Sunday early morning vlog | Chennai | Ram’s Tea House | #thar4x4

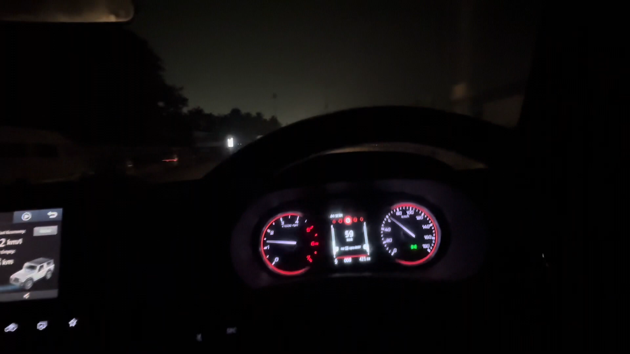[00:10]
இது வந்து 4x4 வேரியண்ட் தான். நாங்கள் அண்ணாநகரில் இருக்கிற ராம்ஸ் டீ அங்கே போயிட்டு ஒரு டீயும் பன் பட்டர் ஜாம்லாம் ட்ரை பண்ணலான்னு இருக்கோம்.
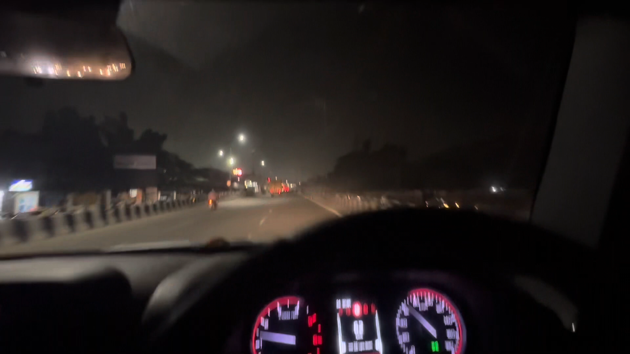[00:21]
1 month கூட ஆகலை. ஸோ அப்படியே கொஞ்சம் மைலேஜ் செக் பண்ணலான்றதுக்காக சிட்டிக்குள்ளே ஓட்டி பார்க்கலான்னு போயிட்டுருக்கோம். சண்டே ஏர்லி மார்னிங் 4:30 என்ன டிராஃபிக்காக இருக்குது பாருங்கள்.
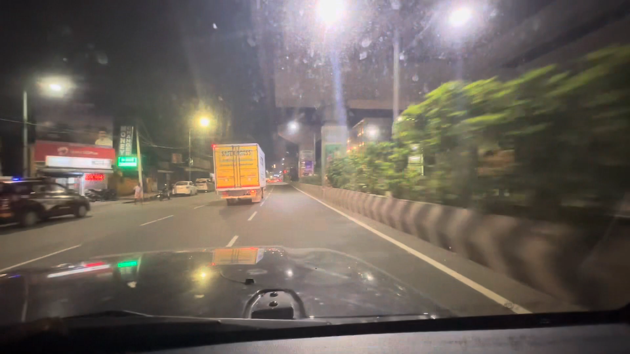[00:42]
இன்னைக்கு பார்த்தீங்கன்னா December 17th மெட்ரோ ஸ்டேஷன் எல்லாமே 5 rupees தான் சார்ஜ் பண்ணுறாங்க. ஸோ யார் யார் போனீங்கன்னு சொல்லுங்கள். இப்போ மைலேஜ் பார்த்தீங்கன்னா 20.7 வருது.
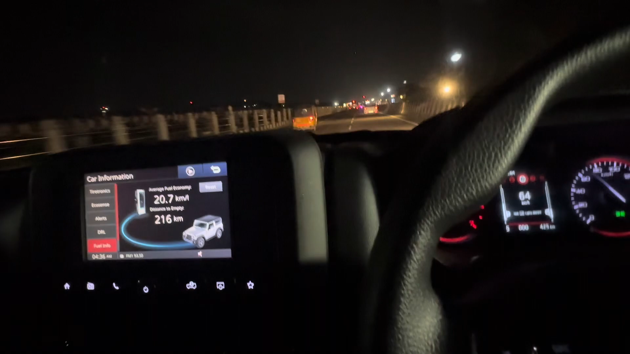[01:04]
பரவாயில்ல, எல்லாம் பயன்படுத்தினாங்க 12-11. பட் பார்க்கலாம் எவ்வளோ வருதுன்னு.
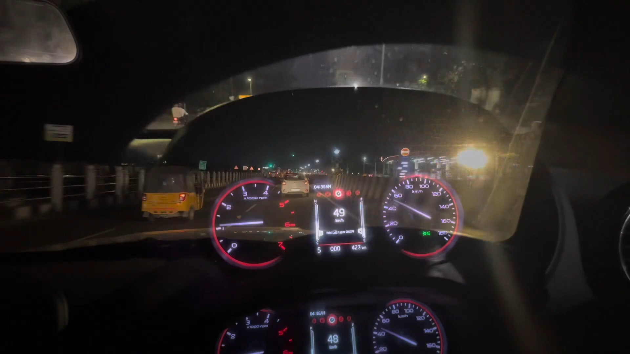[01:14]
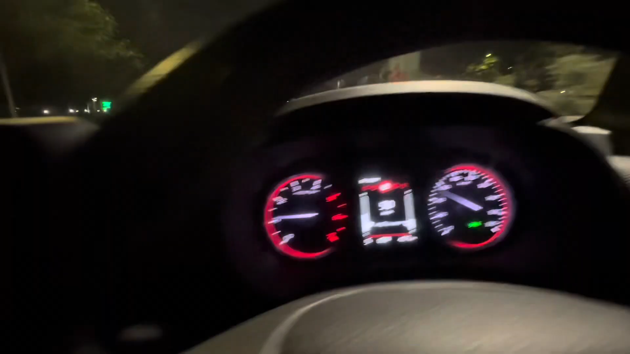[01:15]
50 தான் போயிட்டுருக்கேன், அதனால உங்களுக்கு வந்து மைலேஜ் பார்த்தீங்கன்னா அவ்வளோ
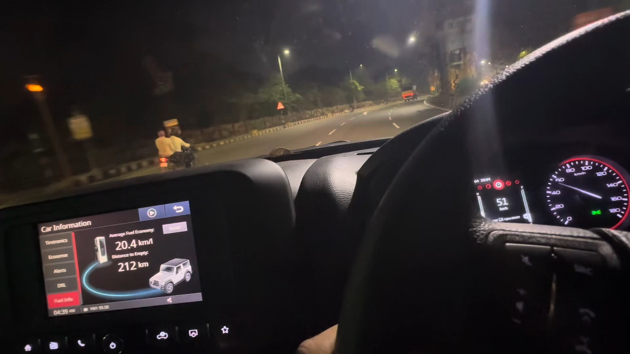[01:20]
வருது. ஸோ 5th கியர்லாம் மெயின்டைன் பண்ணுறேன், 6th போல். சனான பரம் வந்துட்டோம் பார்த்தீங்கன்னா. அப்போதைக்கு 18.8 காட்டுது. 20 kilometers ட்ரைவ் பண்ணேன். ராம்ஸ் டீ ஹவுஸ் வந்துட்டோம்.
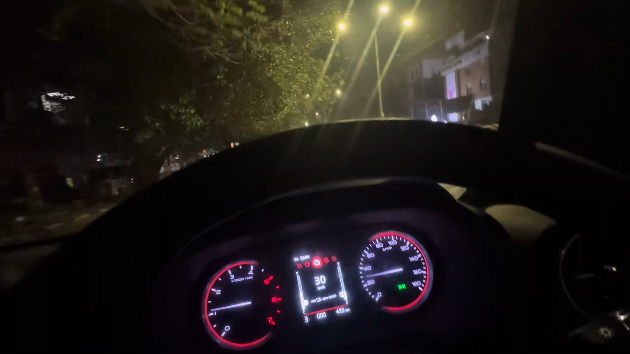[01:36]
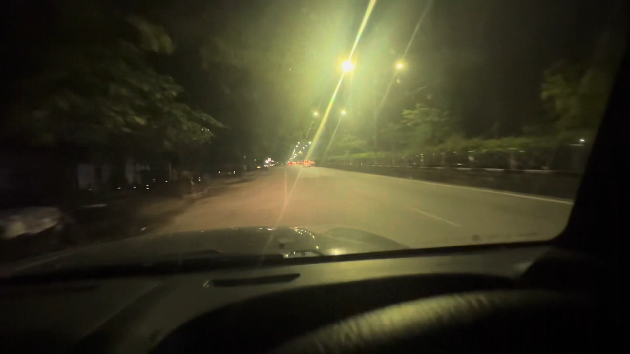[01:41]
டைம் பார்த்தீங்கன்னா 5:00 ஆகுது. பெரிய கூட்டமாக தான் இருக்கு.
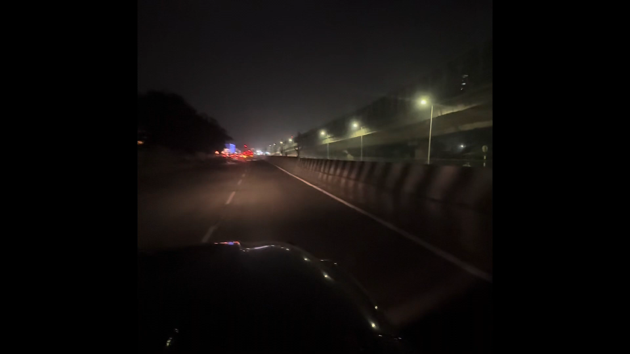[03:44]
மெட்ரோவில் போங்க, ஜாலியாக இருங்க கைஸ். அவ்வளோதான், வீட்டுக்கிட்ட வந்துட்டேன். பார்த்தீங்கன்னா கிட்டத்தட்ட 40 kilometers ஓடி இருக்குது. பட் ஆவரேஜாக பார்த்தீங்கன்னா நம்மளுக்கு வந்து 20.4 மைலேஜ் வருது.